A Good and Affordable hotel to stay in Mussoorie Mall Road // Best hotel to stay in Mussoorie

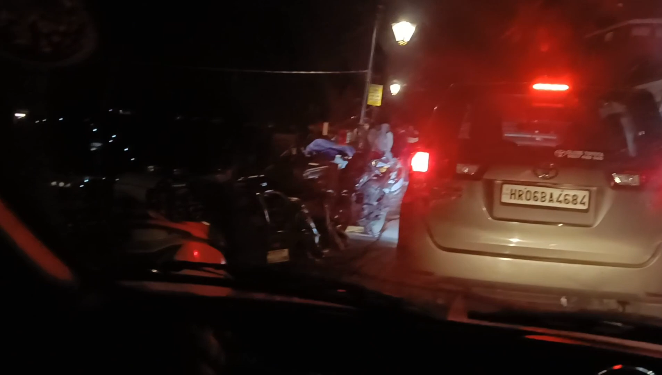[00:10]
ये लेफ्ट में आप देख सकते हो व्यू है राइट में ये धारदून का व्यू दिखता है यह
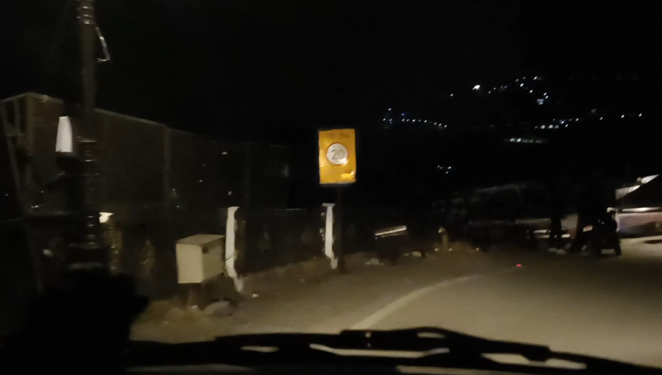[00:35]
एक्चली इस समय रात हो रही है तो सब सुनसान पढ़ावा है और आप देखी सकते हो पूरा कोई इस समय रोड में नहीं दिख रहा है
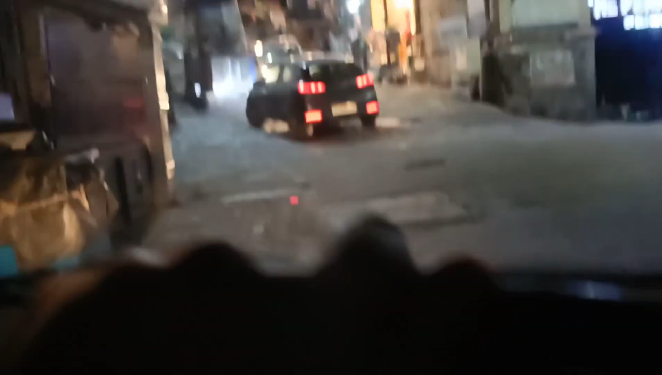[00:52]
ये आप देख सकते हैं ये सामने है ये पिक्चर पैलेस वाली एक्विट कहलो इदर से या उदर से एंटरंस कहलो
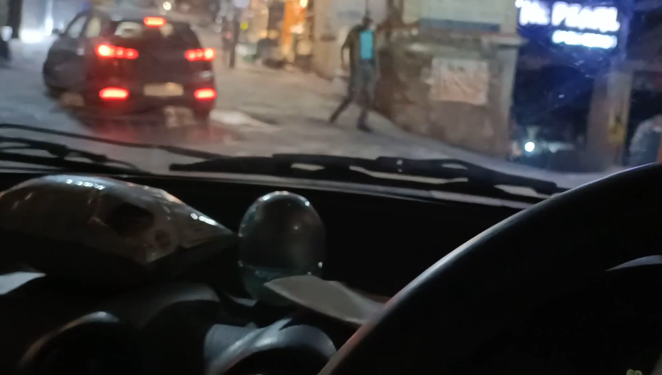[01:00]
बस इसके जस्ट बगल में ये होटल है में माल रोड पे इस होटल का नाम है ड्राइव इन मसूरी होटल